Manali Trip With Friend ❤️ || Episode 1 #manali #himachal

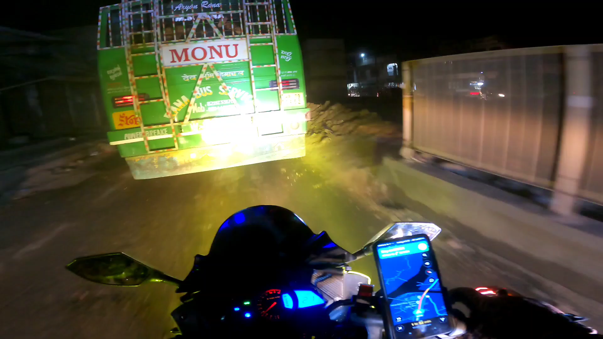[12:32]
तो गाइस अभी मेरी बाइक ABS नहीं है, देखो थोड़ी सी ब्रेक मार दो इतनी स्किट हो रही है टायर,
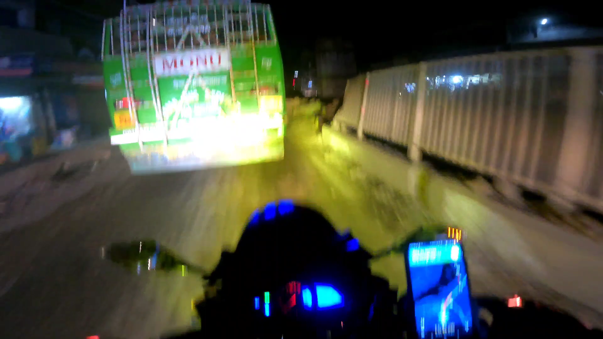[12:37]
इतना स्किट हो रहा है टायर कोई हद नहीं है।
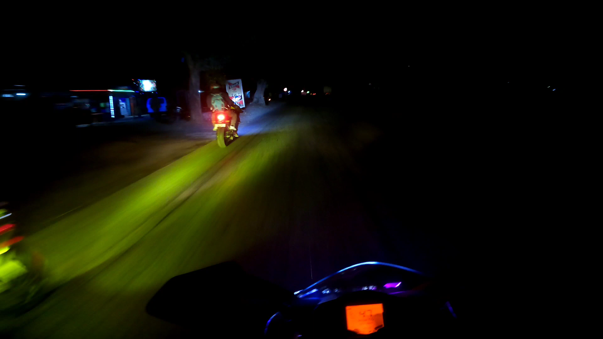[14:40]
इधर क्या हो गया, रुकना पड़ेगा क्या?